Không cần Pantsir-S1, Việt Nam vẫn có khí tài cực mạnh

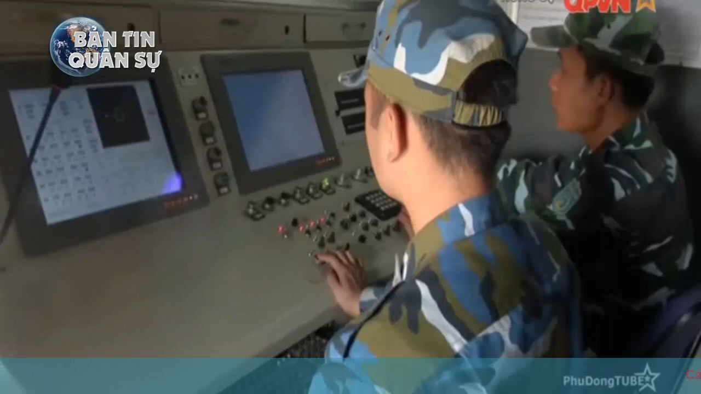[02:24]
Đối với tổ hợp khí tài trinh sát và điều khiển hỏa lực tích hợp cải tiến dành cho pháo phòng không 37mm có các tính năng kỹ chiến thuật và chất lượng tương đương với các sản phẩm cùng loại của những nước tiên tiến với giá thành chỉ bằng 30% nhập ngoại, tiết kiệm cho ngân sách hàng chục thị đồng trên một khẩu đội pháo.
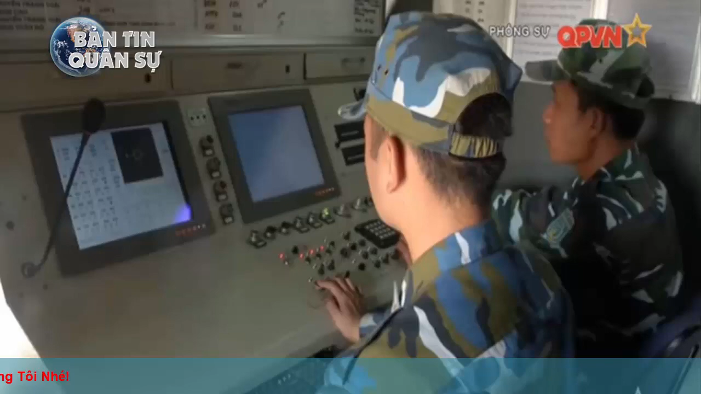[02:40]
Cần cảnh xe chỉ huy của khẩu đội pháo phòng không 37mm được trang bị khí tài trinh sát và điều khiển hỏa lực tích hợp cải tiến do Viện Tự động Hóa Kỹ thuật Quân sự Chế Tạo.
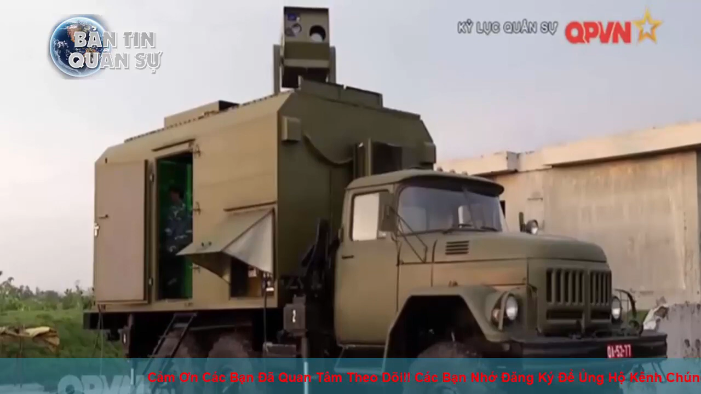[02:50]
Còn đây là cối thiết bị bám bác quan điện tử cho phép pháo 37mm phát chiến đêm hiệu quả.
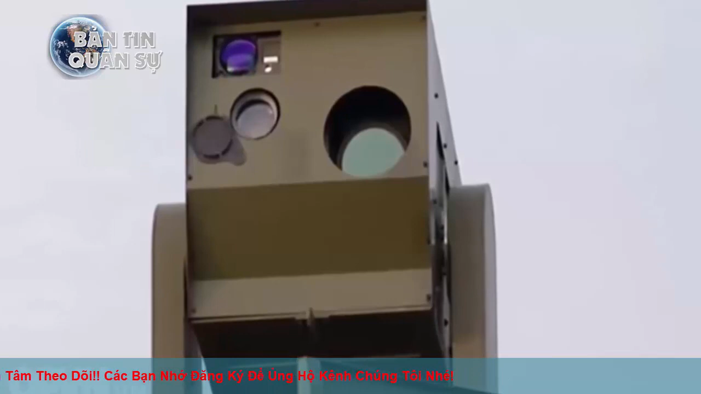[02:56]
Đây có thể được xem là mắt thân của người chỉ huy toàn bộ khẩu đội pháo.
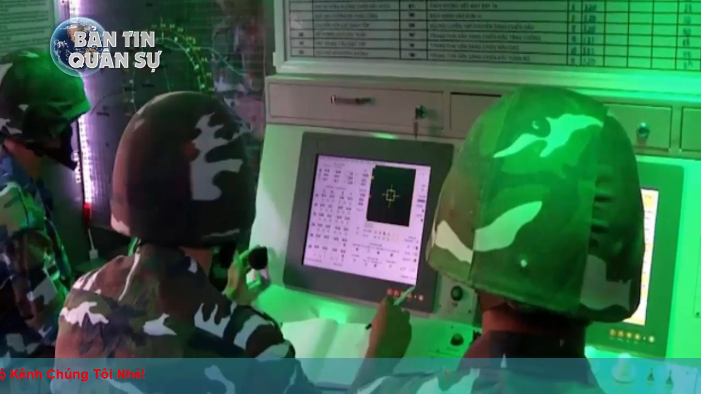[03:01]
Bên trong xe chỉ huy cải tiến của khẩu đội pháo phòng không 37mm hiện đại không kém gì các tổ hợp tiên tiến phòng không tiên tiến.
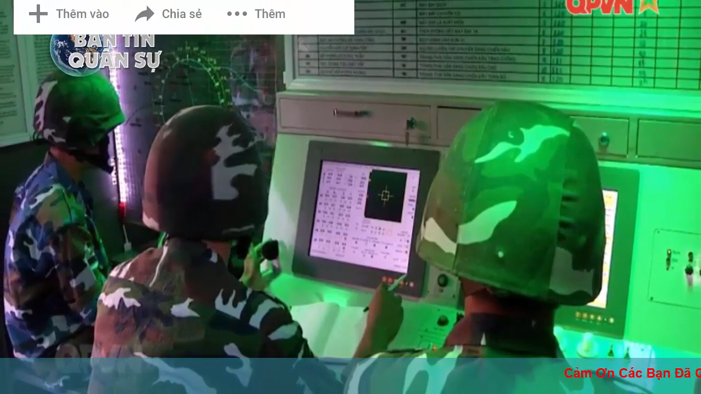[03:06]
Dù còn nhiều hạn chế nhưng thiết kế này của tổ hợp khí tài này vẫn đang được quân chủng phòng không không quân cải tiến.